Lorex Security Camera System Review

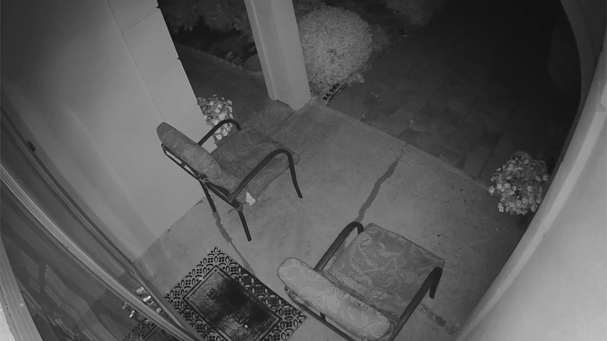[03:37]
so that's I haven't really experienced that so I can't I can't say if that's true or not but as you can see here I've got this
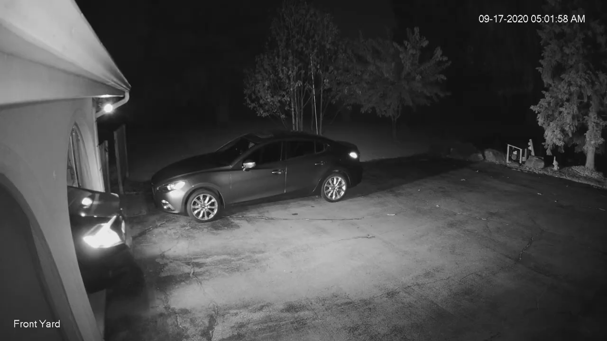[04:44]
zoom it maybe two times and then just leave it like that just to avoid any walls or something that might get in the way of the IR sensor and kind of blur or bright